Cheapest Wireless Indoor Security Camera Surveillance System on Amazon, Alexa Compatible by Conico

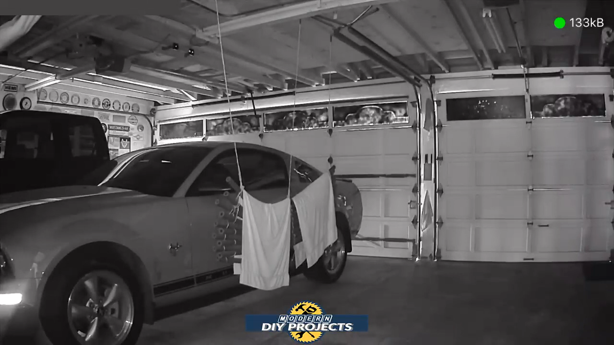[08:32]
night vision there is no lights in the shop right now at all so that's very clear night vision you can see everything very nicely and you can still pan and zoom you can see me right there on the side
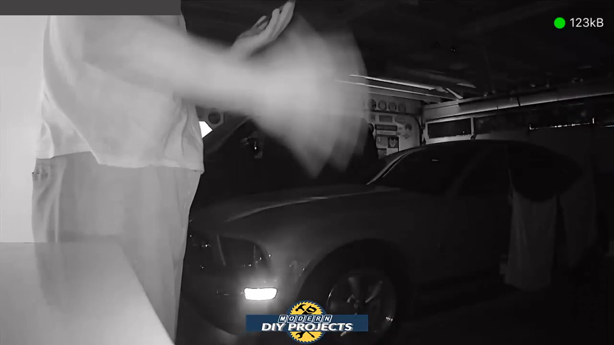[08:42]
there you go hello and i'm gonna move around pan it back and forth and that's it that's how easy it is to work the camera